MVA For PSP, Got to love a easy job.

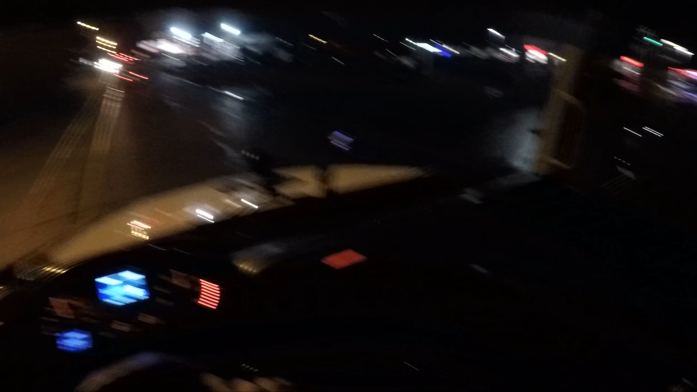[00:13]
I believe an accident for the Pennsylvania State Police right now. I was not told much.
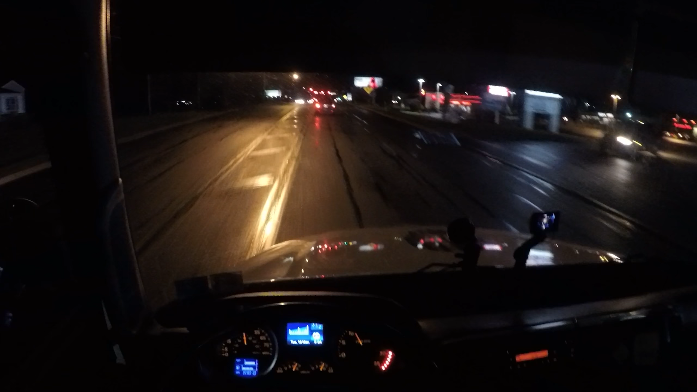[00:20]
I'm not even entirely sure on my location where I'm going. I'm going purely off of flashy lights at this point in time. So bear with me as my head is snapping all over the place trying to locate where I'm supposed to be.